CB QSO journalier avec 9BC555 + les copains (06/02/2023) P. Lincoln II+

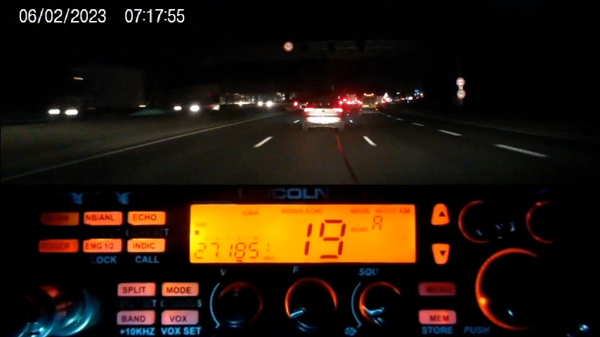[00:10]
Waouh, c'est le bordel à Bordeaux. Ah, les heures de pointe. Bon, encore derrière moi, là, il y avait un gros bouchon. Là. Le meilleur est à venir.
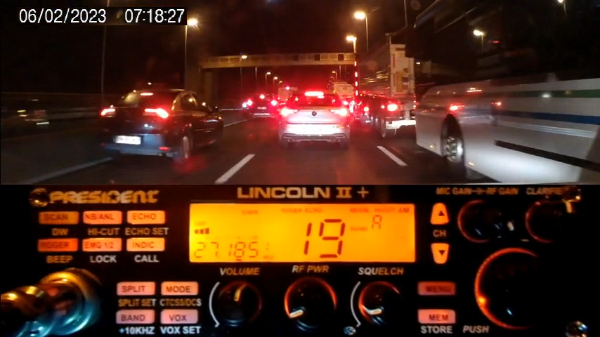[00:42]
Et 73-51, les stations en fréquence de la part de Dundee 33 depuis le haut du pont d'Aquitaine. Et côté circulation, bon ben, vu l'heure, c'est normal, c'est le caca dans le sens de la descente. Enfin bon, ça roule quand même. Et dans la montée, c'est tout cuillot. Bonne journée à tous.